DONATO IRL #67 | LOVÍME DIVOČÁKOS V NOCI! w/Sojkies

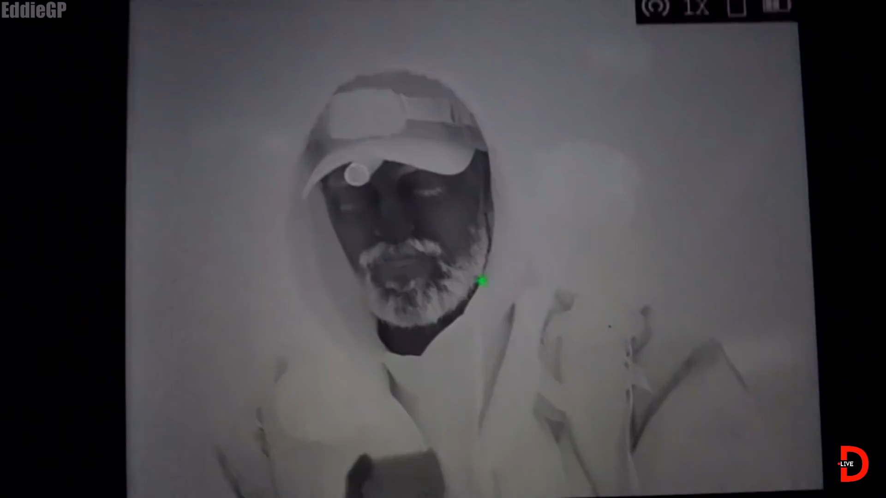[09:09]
Vidím oči, vidím oči. Vidím dvoje oči.
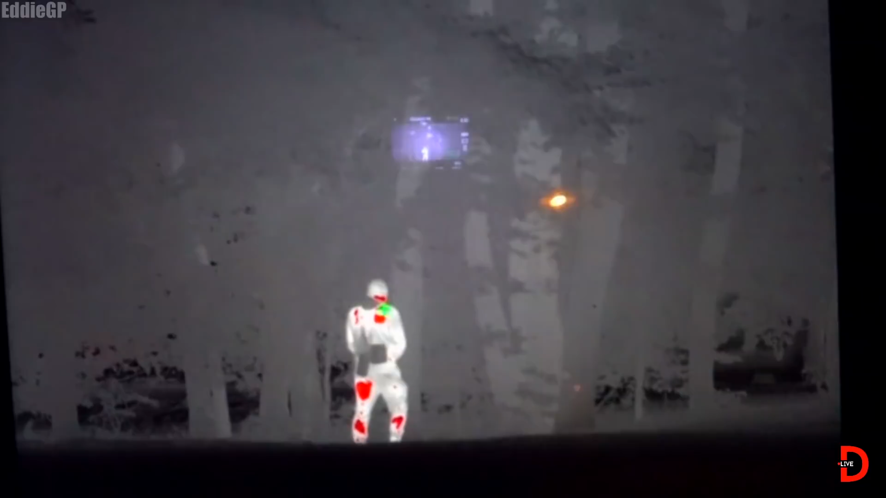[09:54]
Viac? Viac? Tak ale, aby si kokot neukázal, dobre.
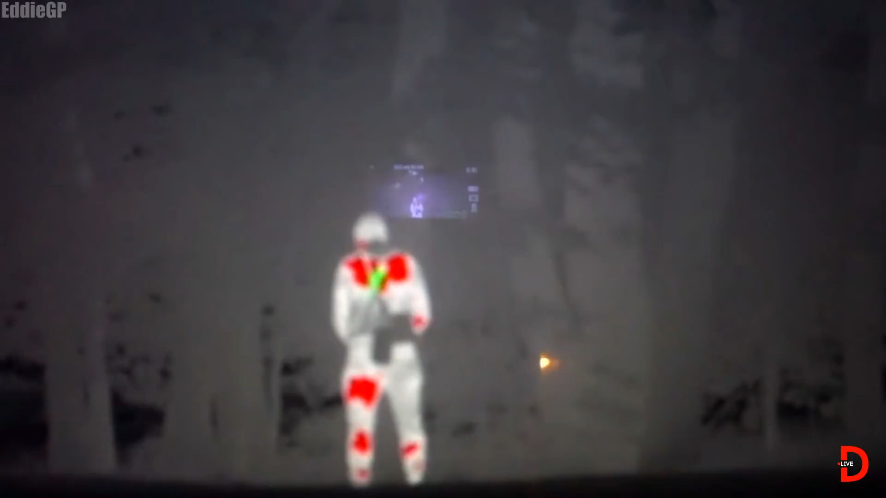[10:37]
Daj mi rýchlo termál. Rýchlo termál?
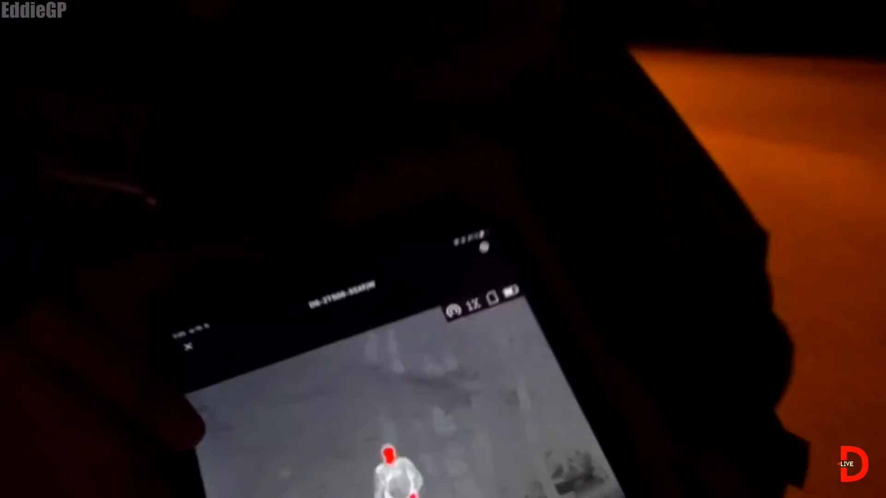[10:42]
Tu máš, zober si ho. Myslíš, že bude tam až vidno? No, chod sa pozrieť, chod sa pozrieť, či to...
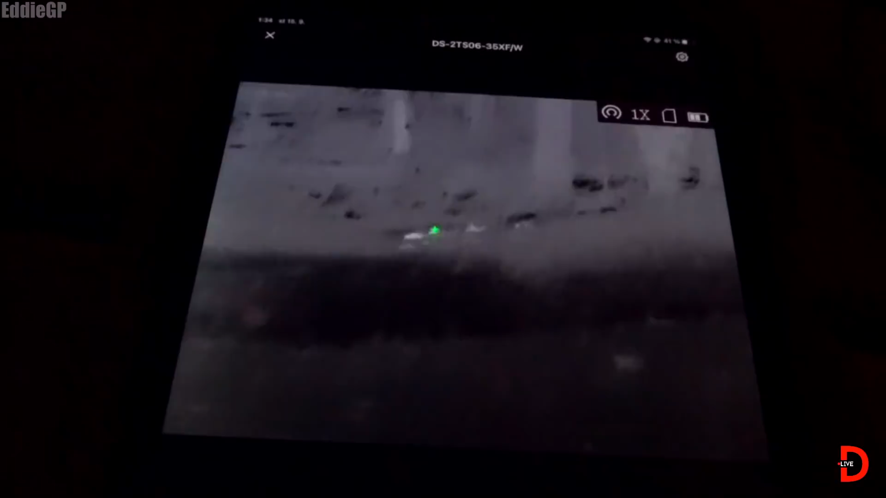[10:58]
Je to vidno, je to vidno.
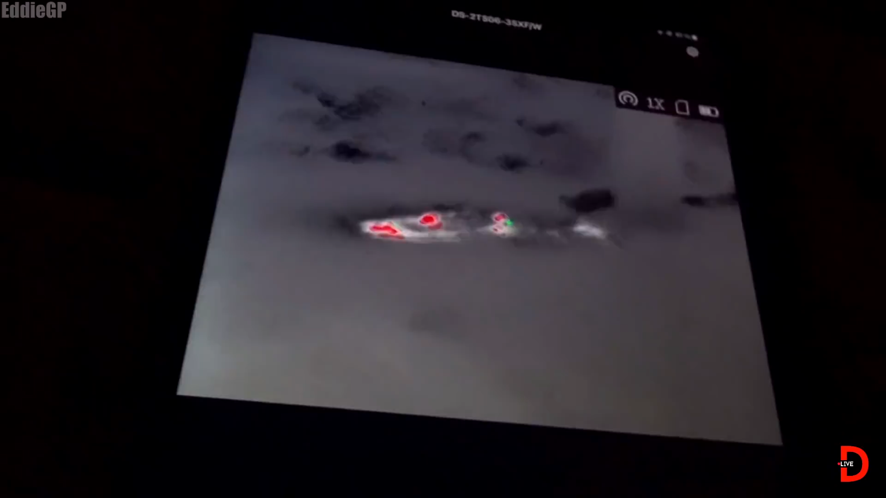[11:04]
Počkaj. Zdvihni to trošku na hlavu.
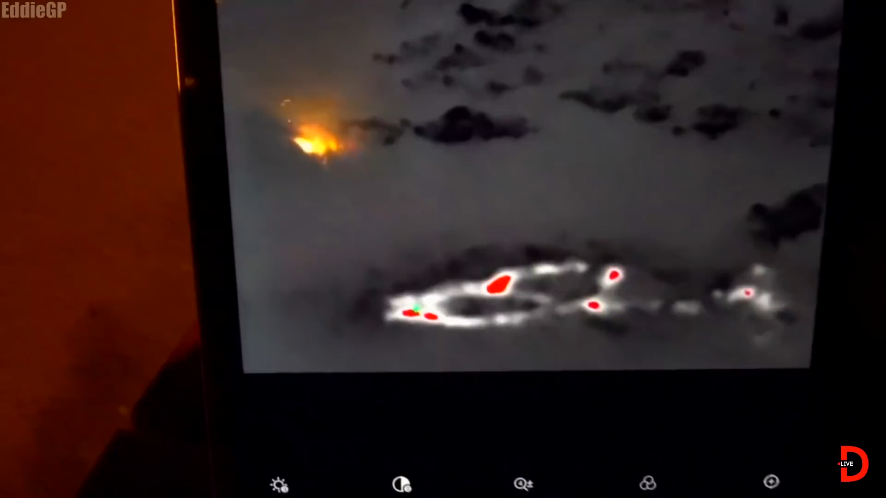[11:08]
Je to tam vidno, je to vidno.